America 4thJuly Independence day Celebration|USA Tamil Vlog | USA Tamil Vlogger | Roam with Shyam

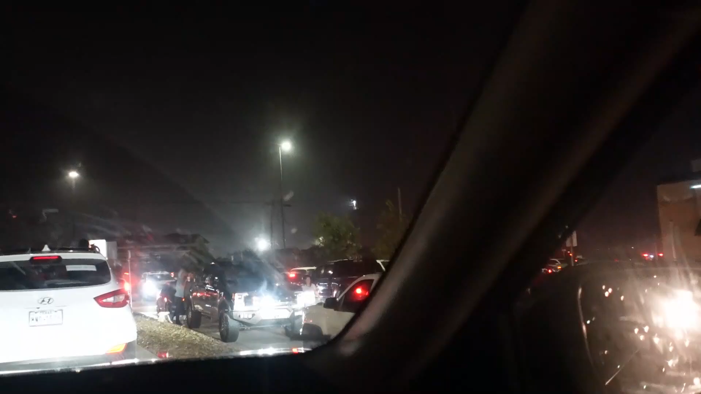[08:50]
What happened? Now we are going. There is a car behind us. Okay, let's go. No problem.